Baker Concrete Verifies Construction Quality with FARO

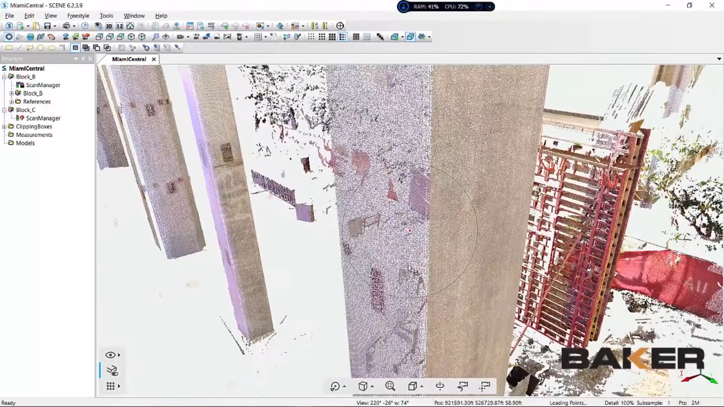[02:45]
Once that's done, we clean it up and recap.
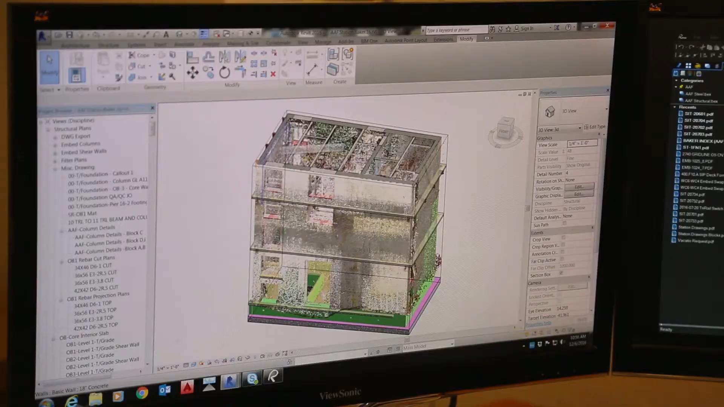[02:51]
Then I can compare the actual versus the proposed location.